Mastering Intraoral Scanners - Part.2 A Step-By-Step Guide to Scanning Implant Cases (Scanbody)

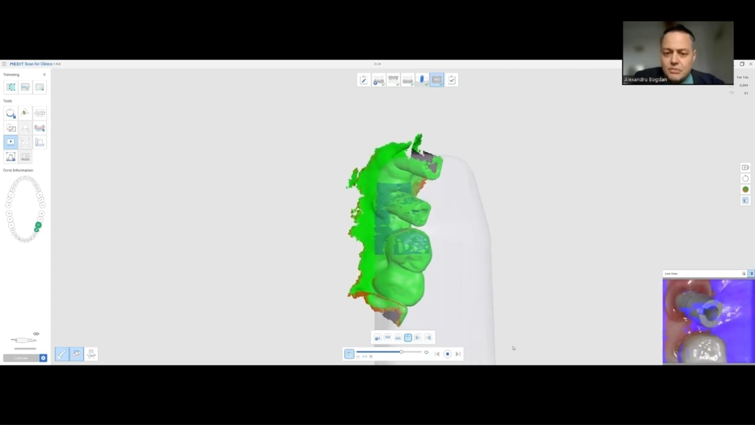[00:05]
An angle of 45 degrees, or even more, go to the distal by keeping contact with the mesial tooth.
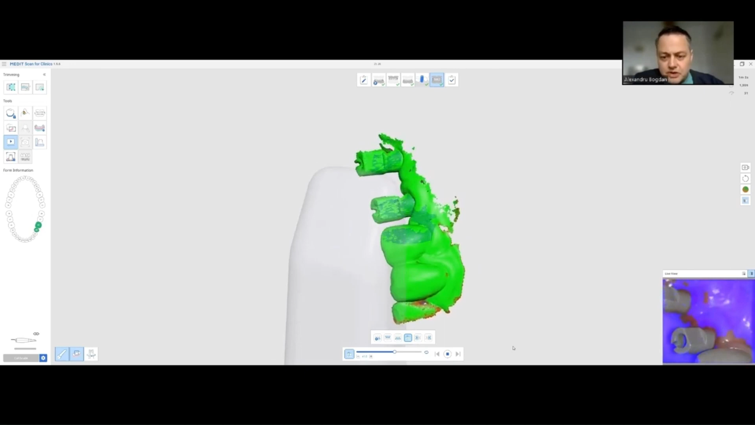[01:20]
for imaging the scan bodies, because they have the flat parts and the angles that are much more correct,
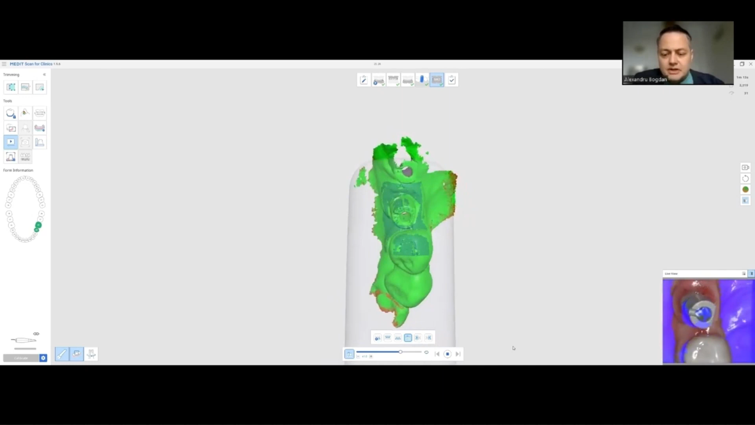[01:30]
imaged by the HD function that gathers many more points than the SD function. Also,
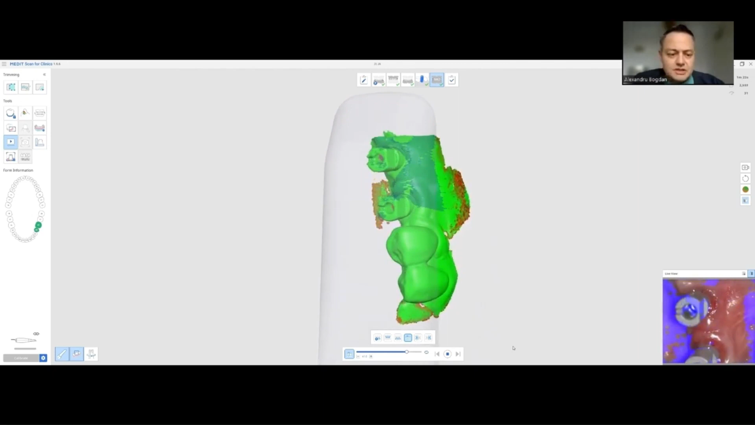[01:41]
I like turning the focal distance to the max so that I can get as much information as possible in this stage and as far away as possible.
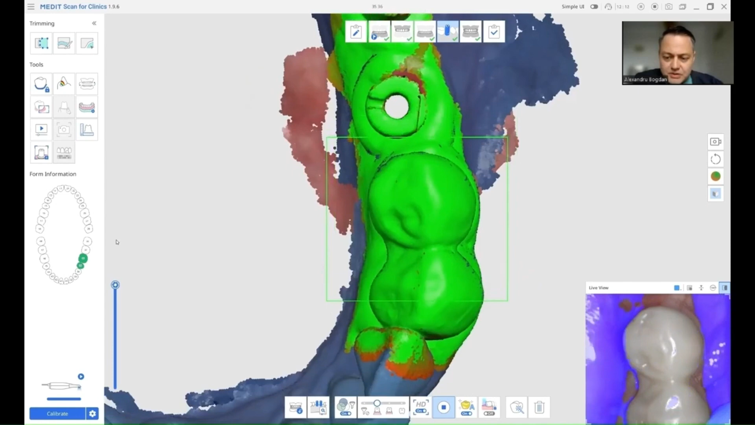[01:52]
Now, I'm going to start and image the scan bodies after I optimized the image that I did before.
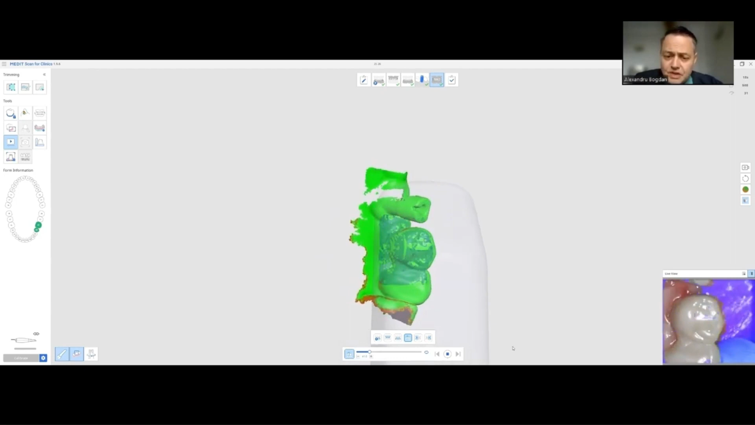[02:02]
What I want you to see here, I am trying to image the scan bodies, never losing contact with the mesial teeth.